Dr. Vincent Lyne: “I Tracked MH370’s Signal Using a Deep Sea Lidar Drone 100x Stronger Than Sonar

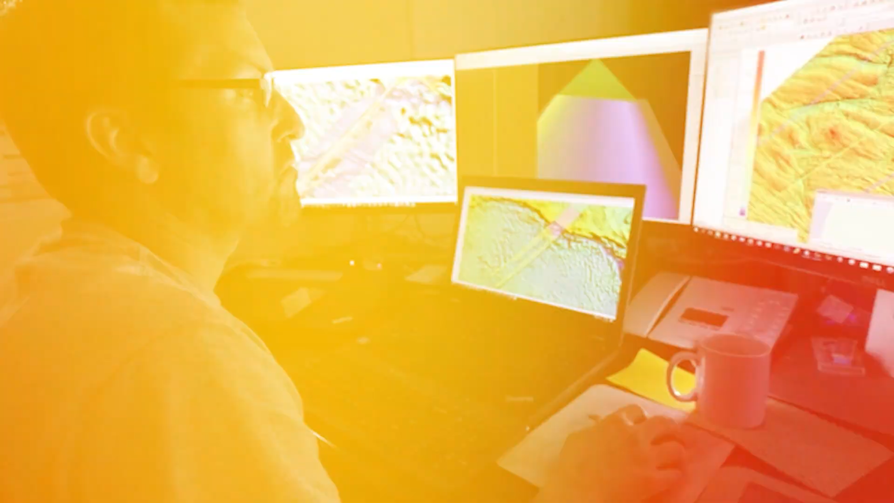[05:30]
Every rock, every fissure, every tiny volcanic vent was rendered in stunning detail.